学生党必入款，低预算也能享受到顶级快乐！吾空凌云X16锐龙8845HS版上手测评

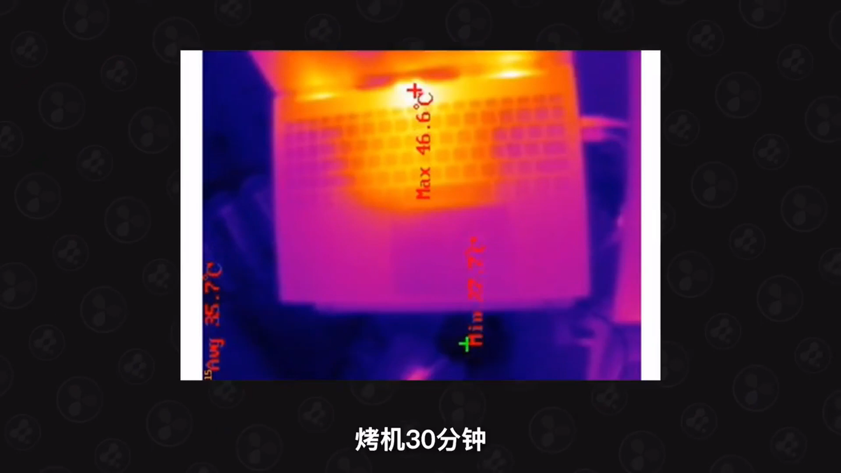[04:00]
On screen: max 46.6°C
9%烤机30分钟以下是电脑键盘区域的温度分布Logo下方最热46.
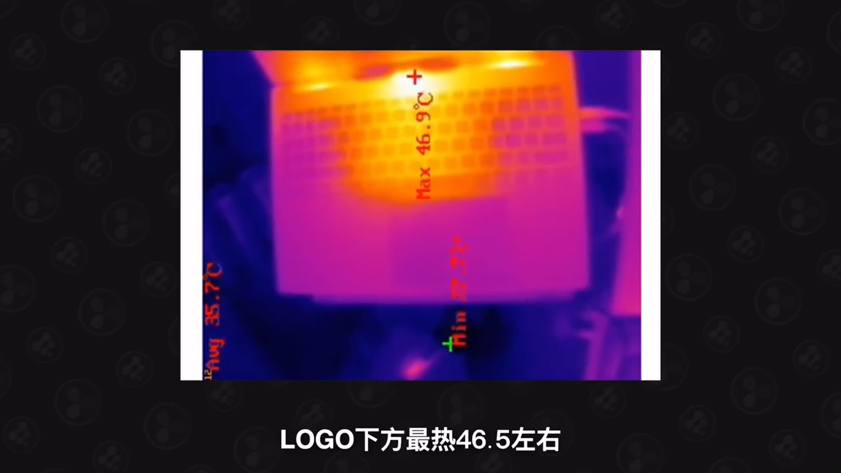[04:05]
On screen: max 46.9°C
5左右其他地方还好不至于烫手毕竟是轻薄本模具的散热空
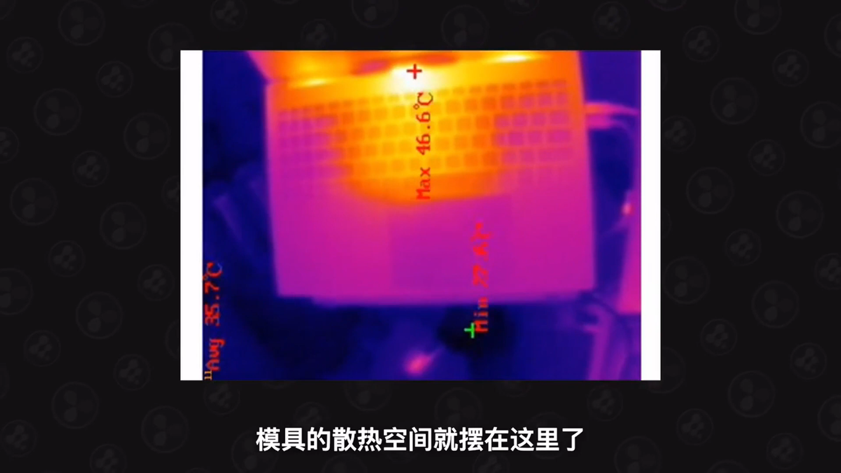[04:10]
On screen: max 46.6°C
间就摆在这里了能做到这个水平可以说是及格线以上了R24的C